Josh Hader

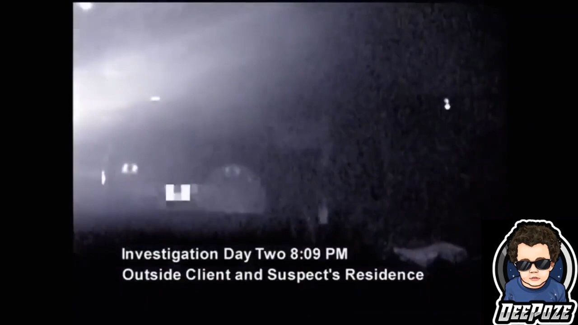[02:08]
After getting briefed on the suspect's alleged trip out of town, Cheaters detectives are dispatched.
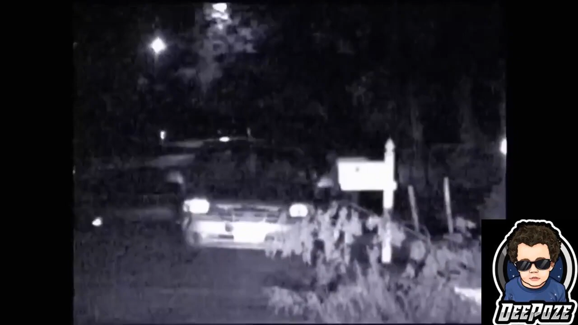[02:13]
Agents set up a perimeter around the Hader residence. A few hours into their shift, PIs catch a glimpse of the suspect, whose identity remains withheld,
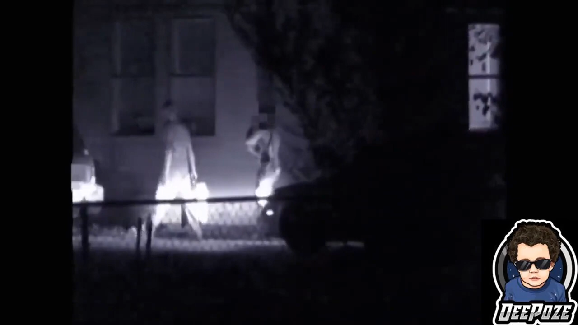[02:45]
Josh's wife, his daughter, and the mysterious companion proceed inside.
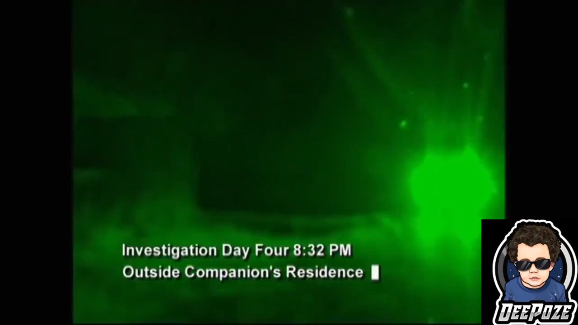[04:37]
Stationed outside the Wilson residence, PIs spot an unfamiliar car approaching.
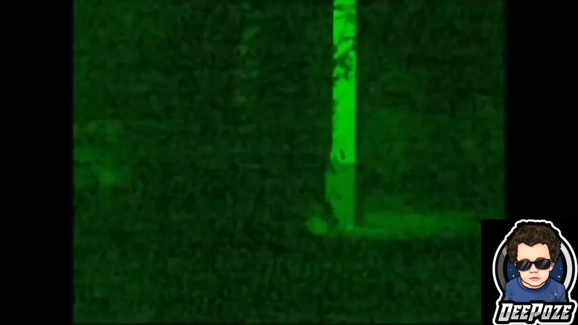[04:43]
An unknown female exits and is invited inside.
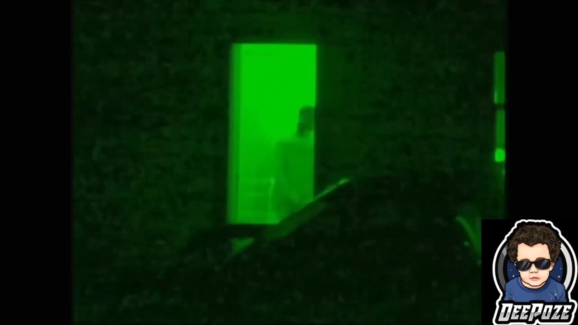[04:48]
A few minutes later, Wilson and his married mistress emerge and take off for a night on the town,
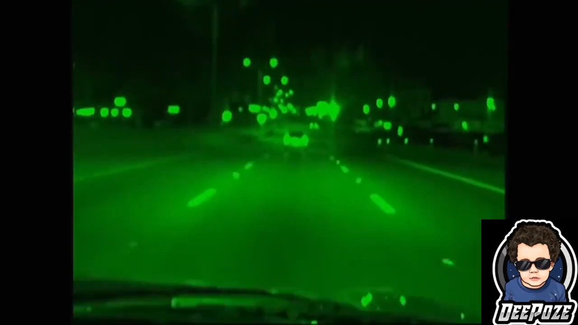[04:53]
untethered to a child. With exhaustive man hours dedicated to the case, investigators have now discovered the missing piece to this illicit puzzle. The suspect and Wilson were once an item, having dated for several years, breaking up only months before the suspect became Mrs.
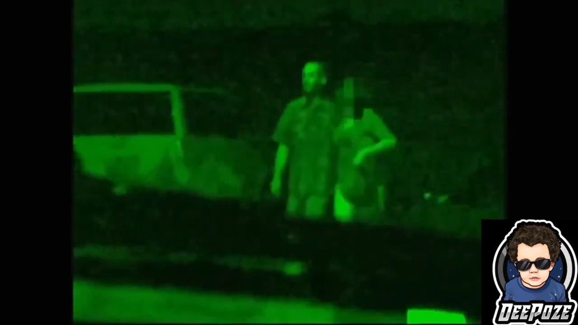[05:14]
Josh Hader. The couple turn up at a local pub and head inside, arm in arm, excited to cut loose.
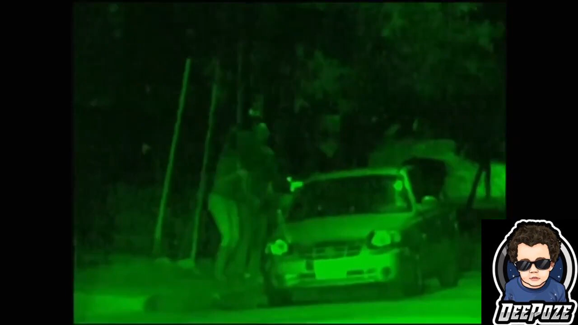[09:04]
They head back to the car, make their way back to this residence,